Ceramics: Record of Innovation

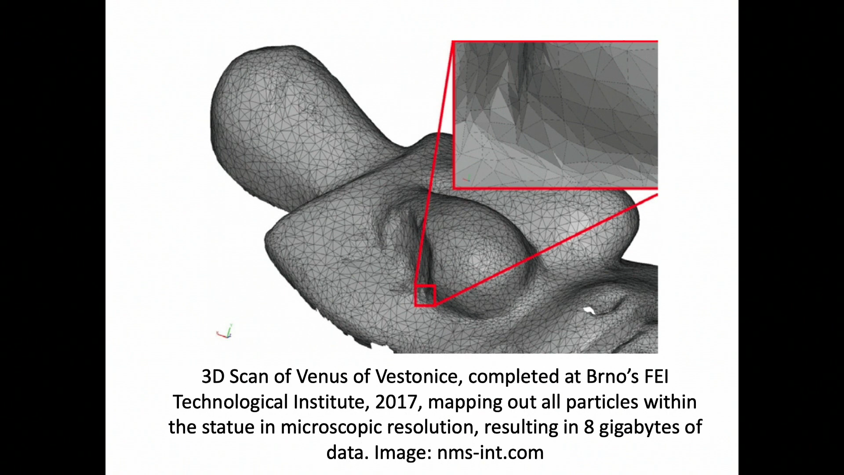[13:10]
And you can see they resulted in 8 gigabytes of data from just scanning this small object.